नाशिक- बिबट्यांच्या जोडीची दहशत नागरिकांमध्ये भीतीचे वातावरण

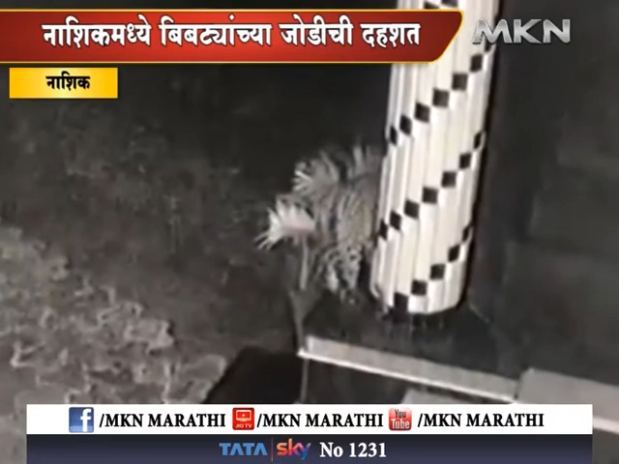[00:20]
सीसीटीव्ही मध्ये बिबट्याची जोडी बघितल्यानंतर नागरिकांमध्ये अजूनच भीतीचं वातावरण निर्माण झालंय.